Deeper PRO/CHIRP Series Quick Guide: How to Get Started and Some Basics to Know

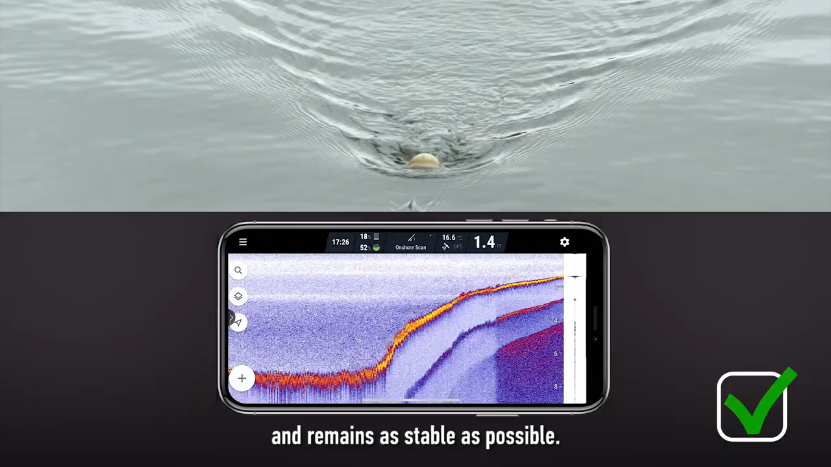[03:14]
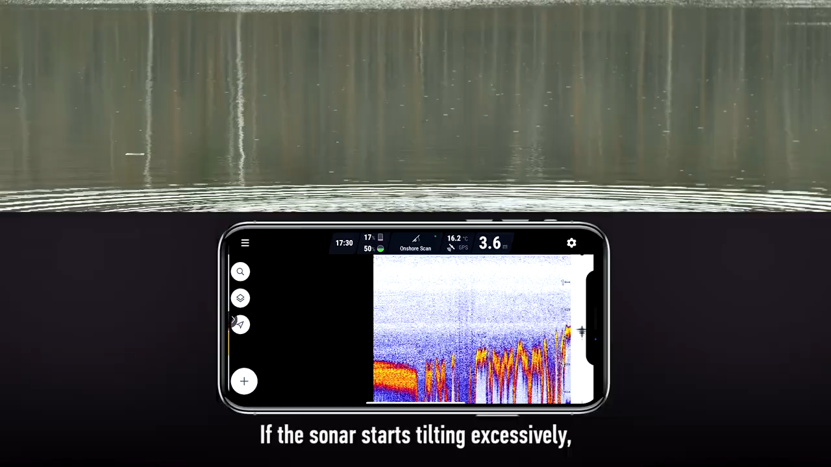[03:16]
On screen: water 16.2°C
If the sonar starts tilting excessively,
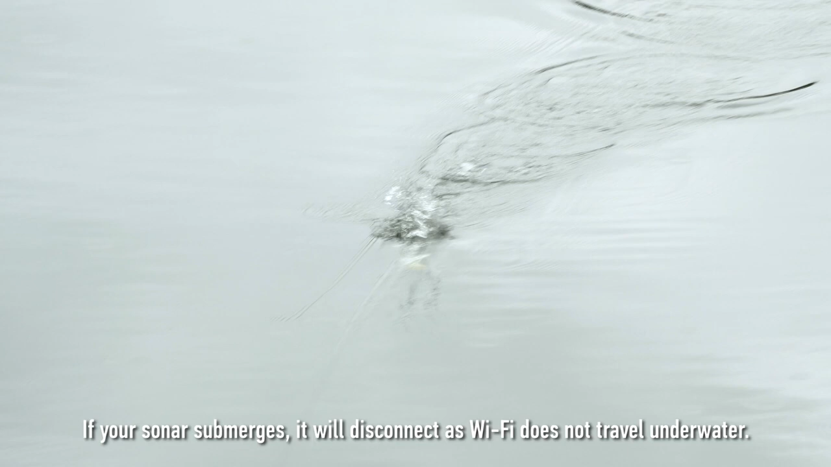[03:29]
If your sonar submerges, it will disconnect as WiFi does not travel underwater.
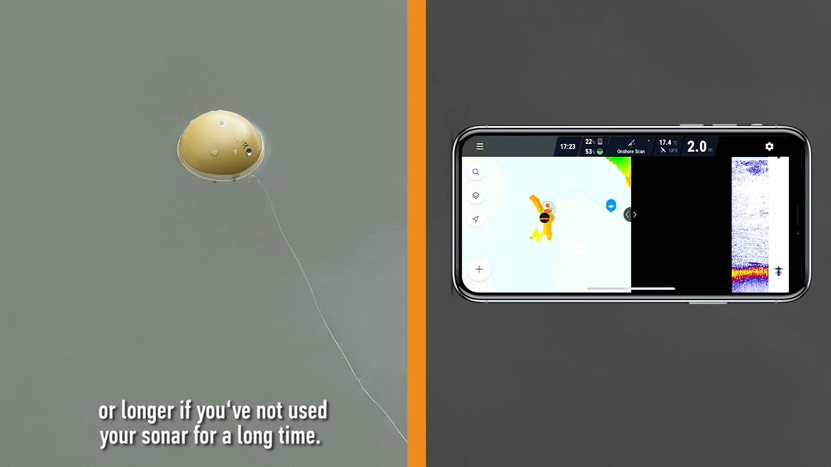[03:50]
Once the app shows GPS found, you can start casting.